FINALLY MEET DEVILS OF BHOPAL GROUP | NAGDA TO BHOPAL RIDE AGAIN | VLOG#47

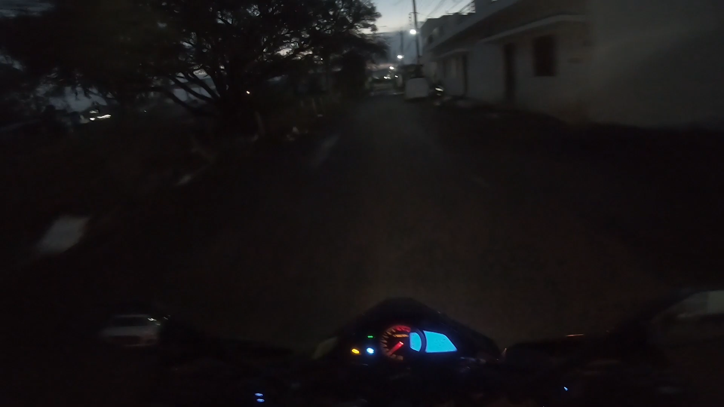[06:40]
कैसे हैं आप सब? तो फ्रेंड्स फाइनली हो गई है सुबह, वो तो होना ही थी, तो कीचड़ तो आप देख ही रहे हो बिल्कुल, क्योंकि कल है हो चुकी है भोपाल में बहुत तेज़ बारिश, और बहुत मुश्किल से मैं आया हूँ यहाँ पर। तो हमें जाना है पहले दिव्या जी से मिलने,